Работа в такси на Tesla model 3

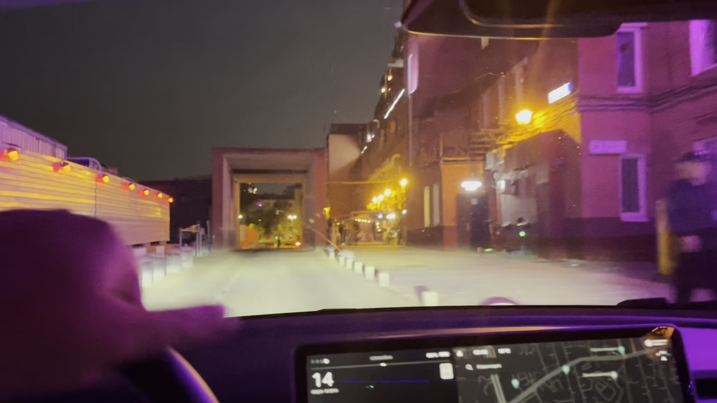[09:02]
поехали, так, джипси, какой-то сюда, ВК джипси,
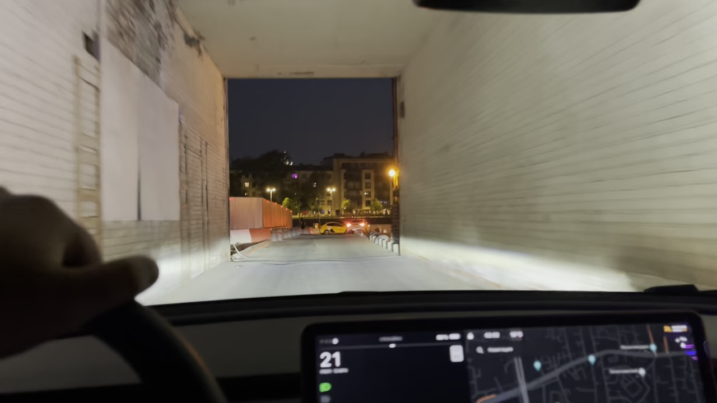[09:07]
ВК бар какой-то, хер поймешь, что это такое, вот, высадившись пацанов,
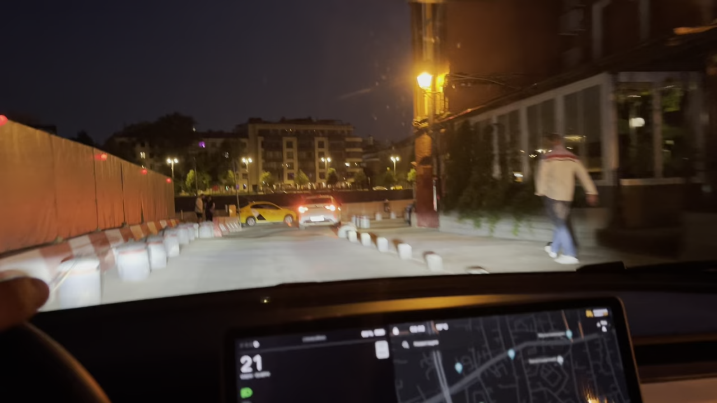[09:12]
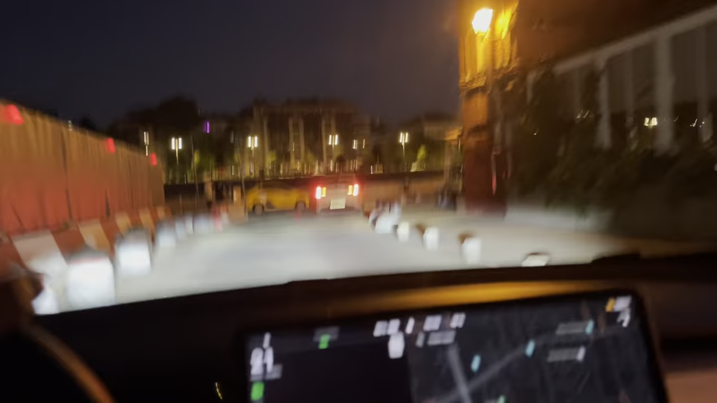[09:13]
и поехал дальше, так, народу просто дохренище, просто,
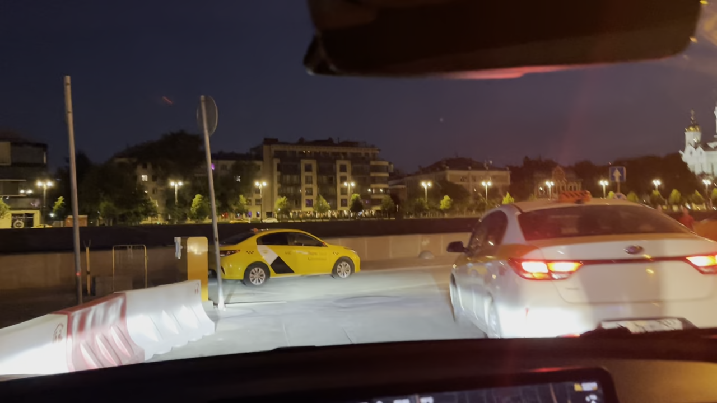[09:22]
откуда столько людей, все бухают, отдыхают,